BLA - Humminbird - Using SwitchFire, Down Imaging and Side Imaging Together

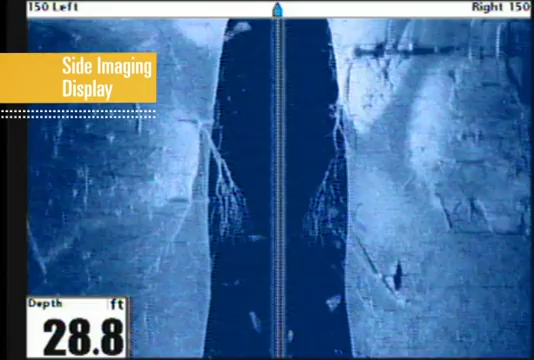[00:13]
On screen: depth 28.8 ft
In this example, we are moving slowly into a finger of a reservoir when our side imaging display shows a large piece of fallen timber with many intertwined branches.
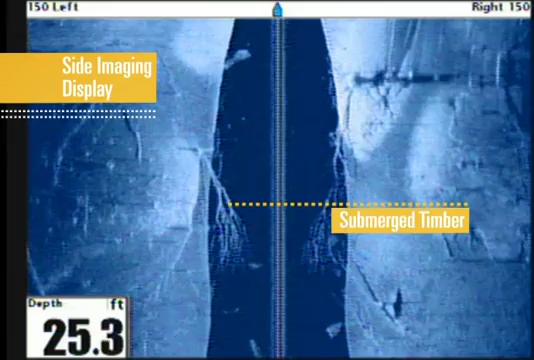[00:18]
On screen: depth 25.3 ft
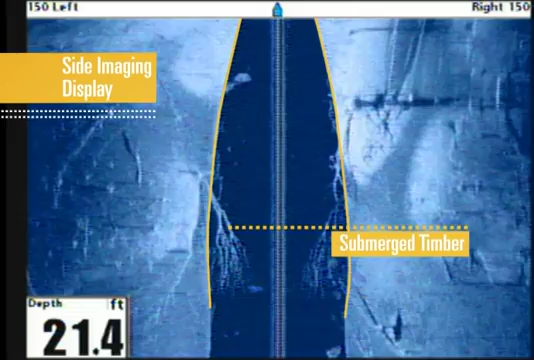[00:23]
On screen: depth 21.4 ft
We also see the bottom contour and can tell how the timber is oriented with a steady rise toward the shoreline.
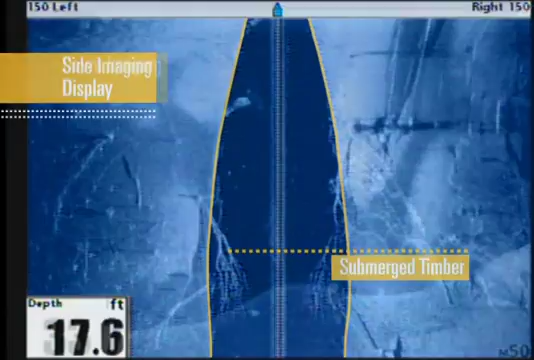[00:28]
On screen: depth 17.6 ft
Switching to down imaging gives us another view of this area.
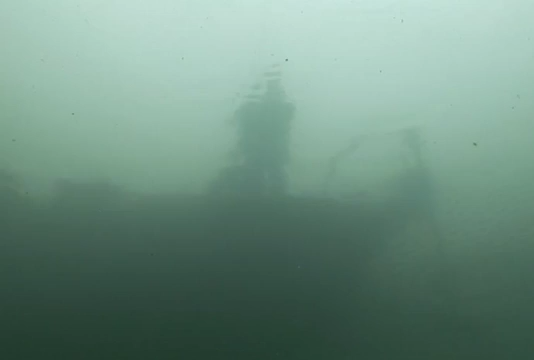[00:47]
We move our boat into position, and since we'll be sitting still, we'll turn on switchfire. When using switchfire sonar for real-time sonar readings,
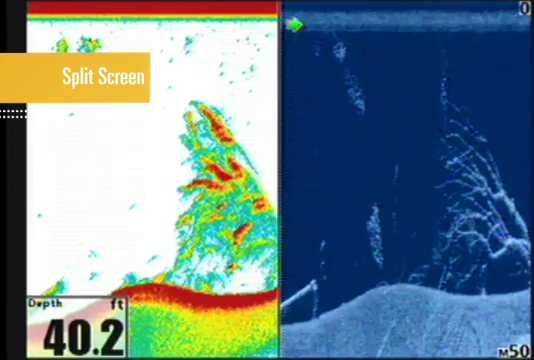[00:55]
On screen: depth 40.2 ft
you have the choice between clear mode and max mode.
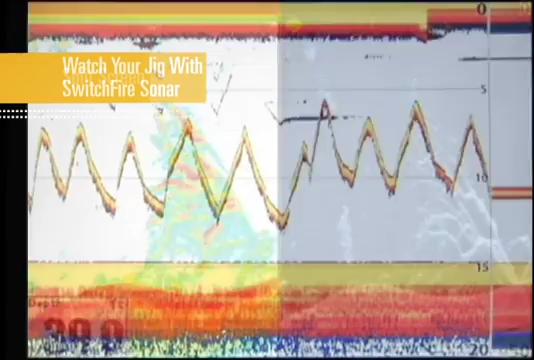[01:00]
For these purposes, we'll use max mode so we can see our jig as we attack this timber.
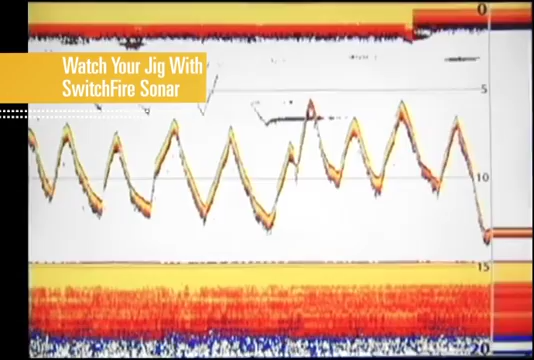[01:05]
Thanks to the extended range of side imaging, we quickly identified promising habitat.
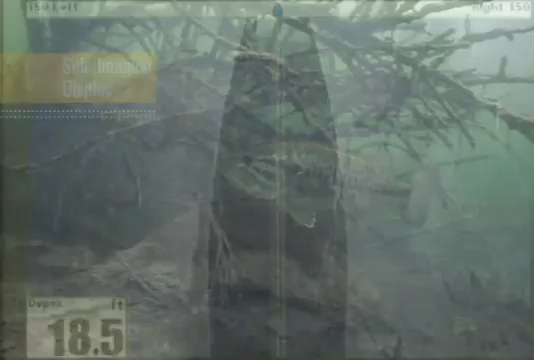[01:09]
On screen: depth 18.5 ft
And with the picture-like images of down imaging,
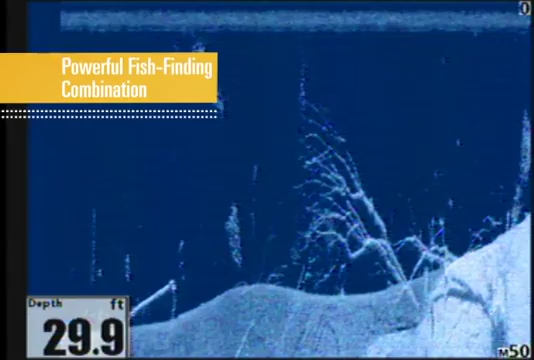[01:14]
On screen: depth 29.9 ft
we were able to see details of the structure that let us decide how to attack it.
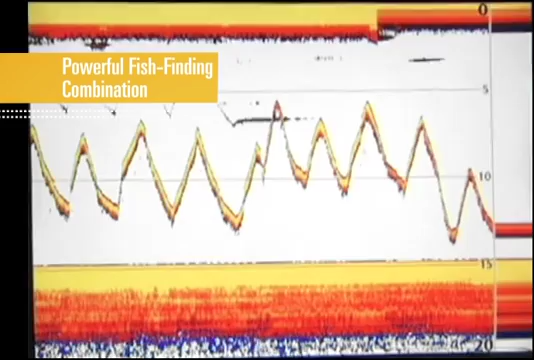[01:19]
Finally, the real-time fish-finding capabilities of switchfire sonar, spotted fish holding to our structure, and let us watch our jig as we work the structure to land the big one.